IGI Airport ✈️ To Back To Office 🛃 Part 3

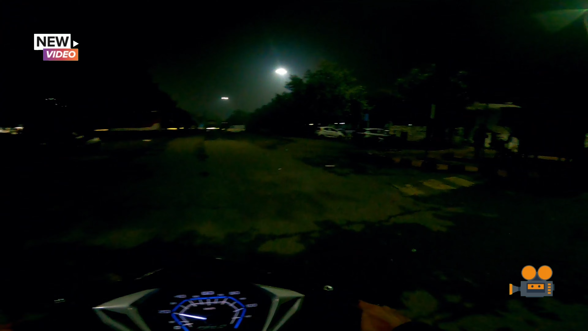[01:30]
फुल पार्किंग खाली पड़ी है इस टाइम।
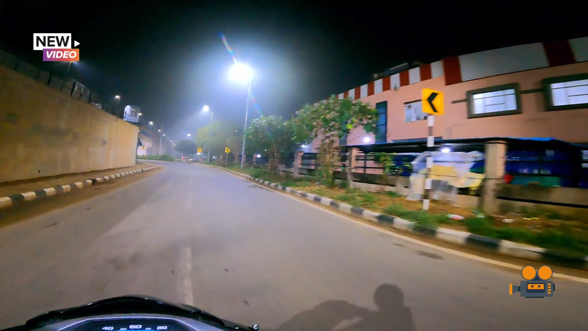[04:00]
अभी आपको दिन लाइटिंग लगी हुई है, दिन में इतनी ऑफ नहीं होती।
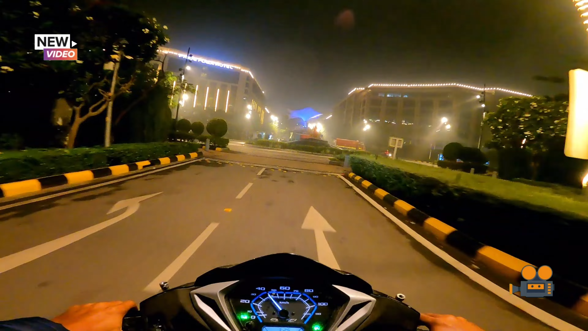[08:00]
लाइटिंग बंद कर रखी है और झरना